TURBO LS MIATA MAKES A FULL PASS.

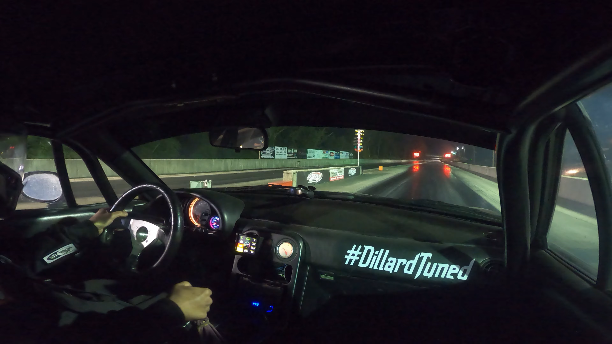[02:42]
It's late. That felt good. That felt damn good. Hell, yeah. I felt like I should be a low 7 right there.
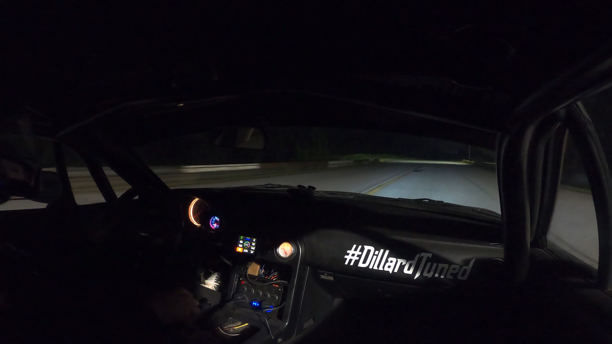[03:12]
That felt pretty fucking good. Fuck, yeah.
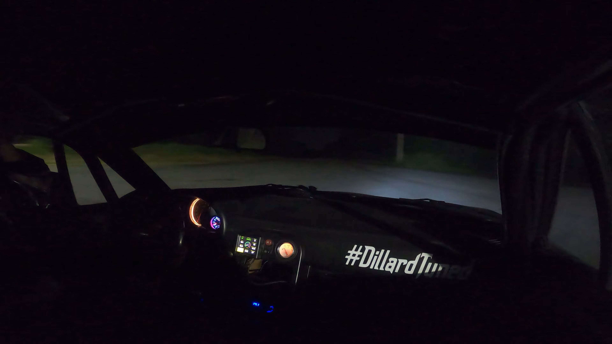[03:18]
Alright, we're getting the hang of it a little bit. It's a lot different. But, we're getting the hang of it.